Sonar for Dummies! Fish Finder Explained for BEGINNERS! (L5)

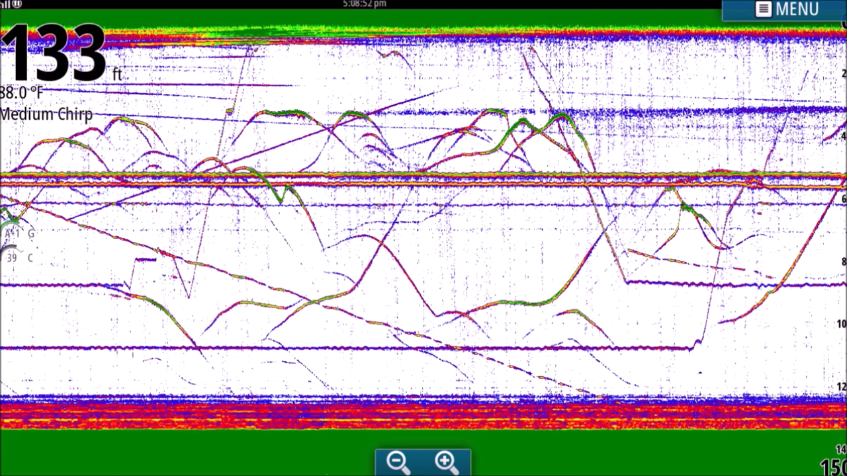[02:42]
On screen: depth 133 ft
I would definitely watch those first because it'll all make more and more sense if you watch them in order. Thanks, guys. I appreciate you watching. Love the support. Can't thank you guys enough. Stay safe on the water. Leave a few from me. Love you. Mean it. All right, here we go. We are on a lake here. We are over deep water.
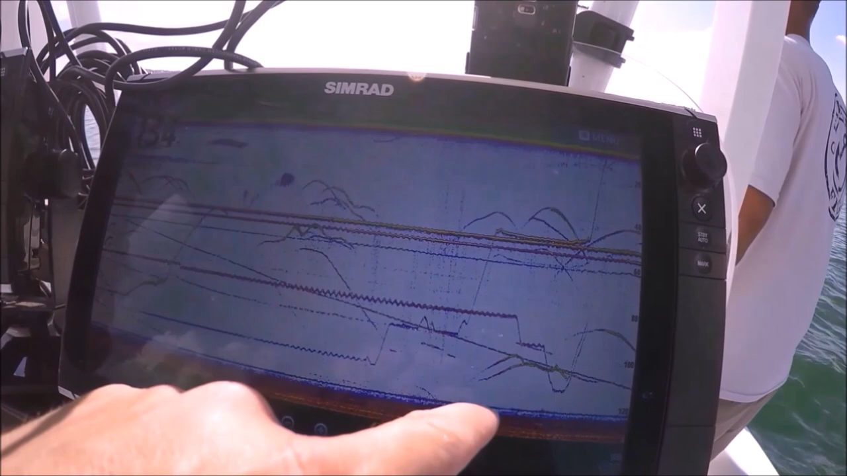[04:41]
Steve was looking at these two fish right here.
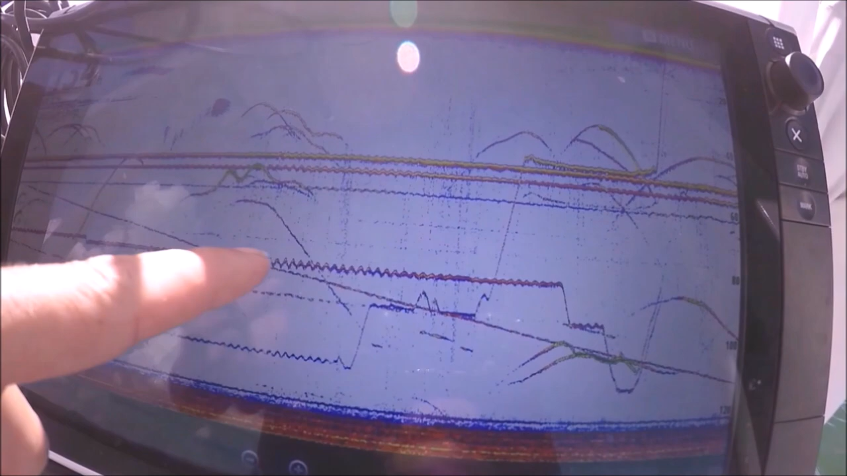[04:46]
And Joe had this line right here. And Steve goes, drop it. And he saw these two.
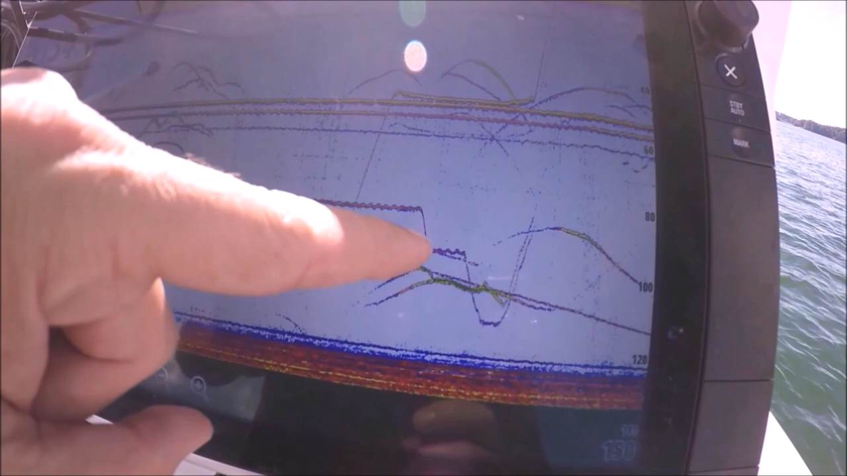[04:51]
So he dropped it, leveled out. He says, drop it again. He dropped it and went right, bunked that fish right in the head. You can see right here. That fish just said, "Wop, I want it." He hooked up, and that's him bringing it up. He's hooked up right now.
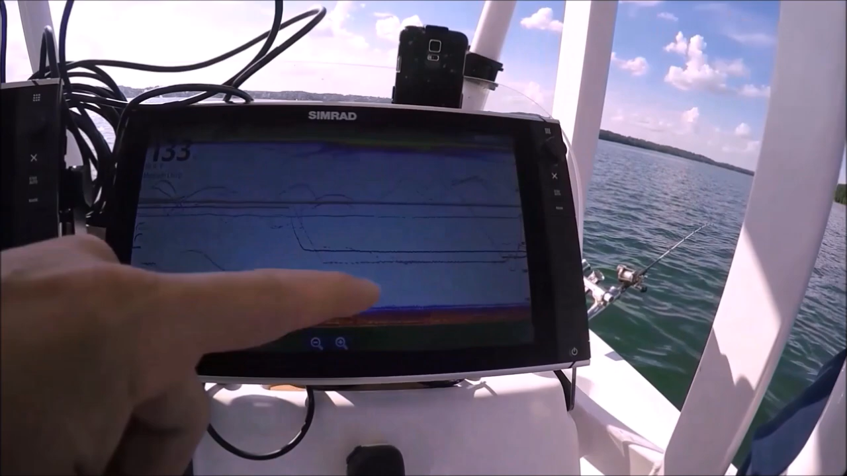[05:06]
same exact thing just happened. There's that fish right there. I'm telling you, it's not the same one.
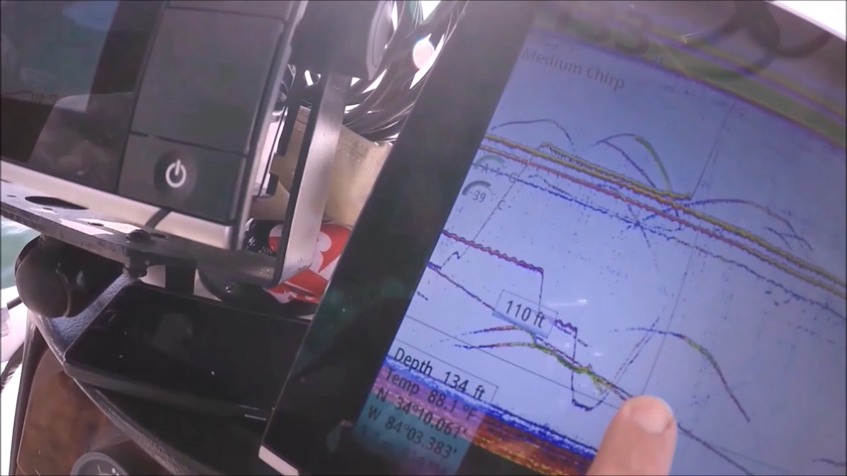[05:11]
On screen: depth 134 ft, water 88.1°F
This was the first one. And that's the one that just happened now. Nope, he's getting underneath, going underneath that motor over here.
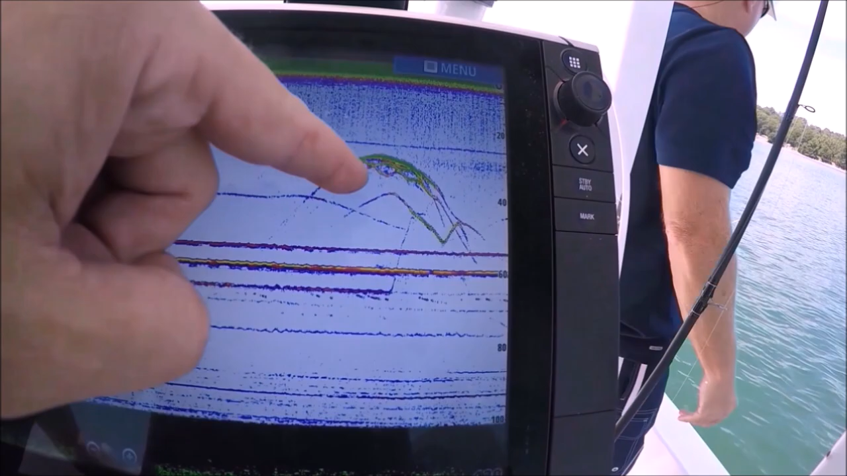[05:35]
From here, went came and look at it. Look at him. Chase that bait.
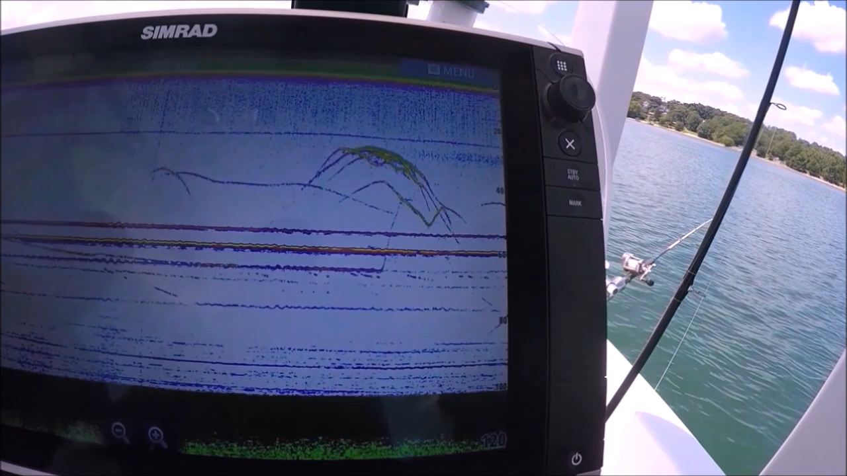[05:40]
These are leaders are a little long, so they can chase them all over the place.
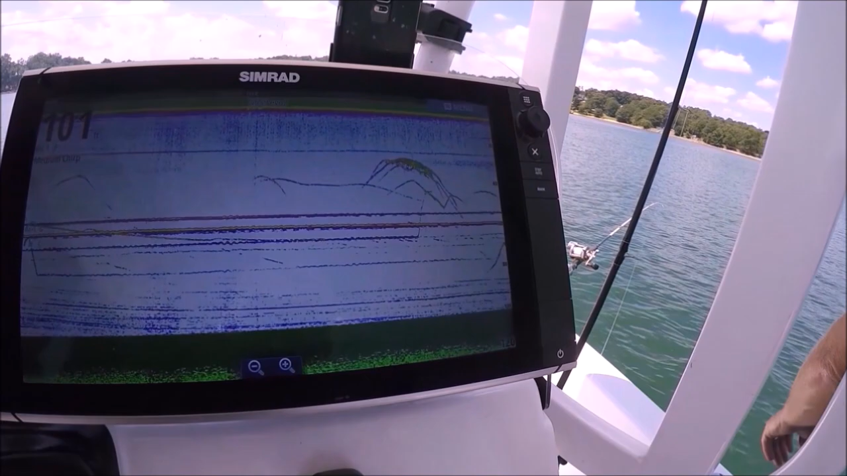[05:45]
Right. There's a good one right there.
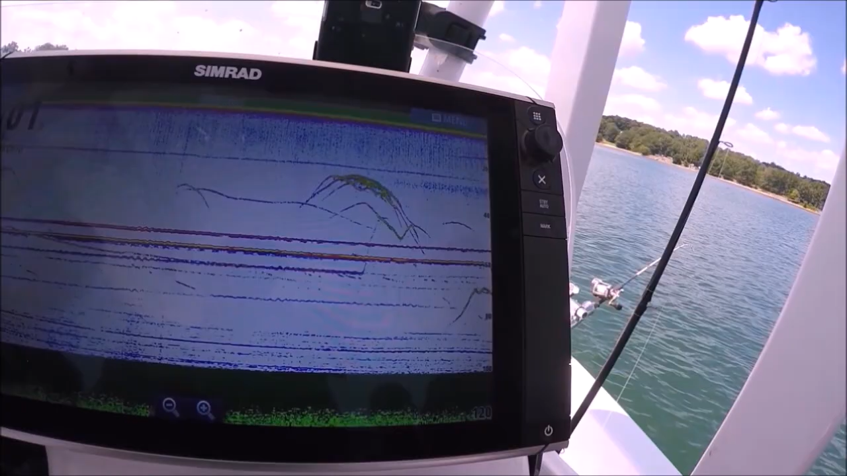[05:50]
Come on. What are you looking at, right? There he is.
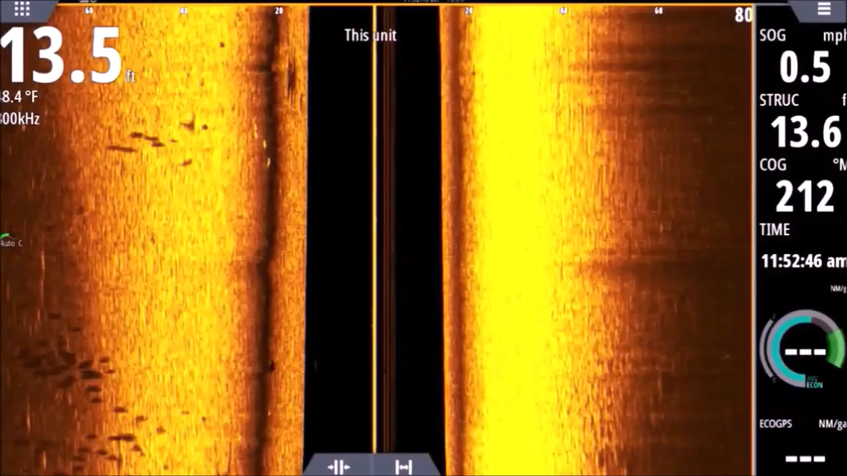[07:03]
On screen: depth 13.5 ft
and you can see here on the screenshot those four striped bass that you can see, and those are the shadows. And lower on the screen you can see the shadows off to the left. Now, we're not marking those fish, which means they're probably higher in the water column and we only saw the shadows. I'm going to add some more side scan videos to this and our Sonar for Dummies to break all this stuff down further. But you can see how, just by taking a quick look here, we saw those fish out to the left side, we cast it out there, and we caught fish.